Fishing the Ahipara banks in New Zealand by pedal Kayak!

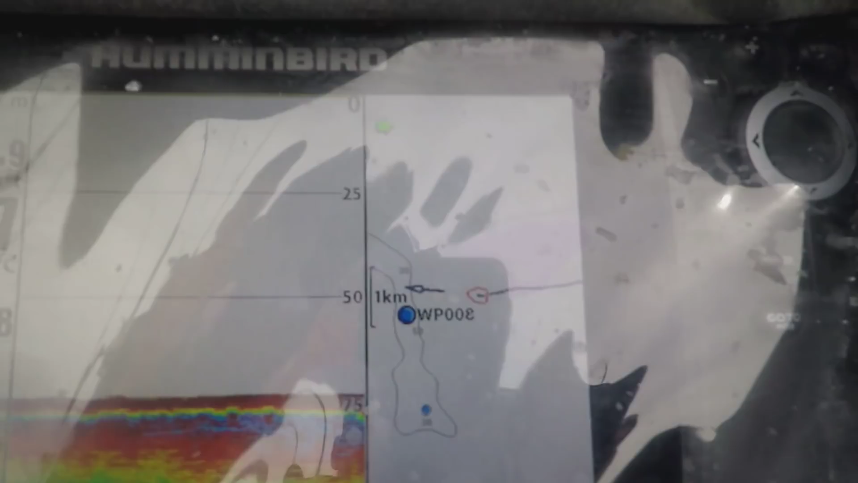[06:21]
That WP08 or the 008 is our first mark out on the Ahipara banks.